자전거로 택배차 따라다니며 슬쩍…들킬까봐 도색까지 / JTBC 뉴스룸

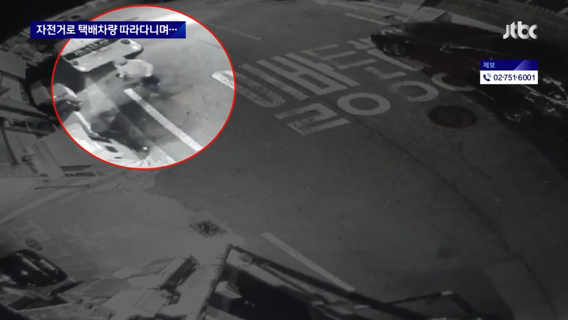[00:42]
이 남성은 지난달 초부터 서울 강북구 일대에서 자전거를 타고 택배차를 따라다니며 배송을 마친 물건을 훔쳤습니다.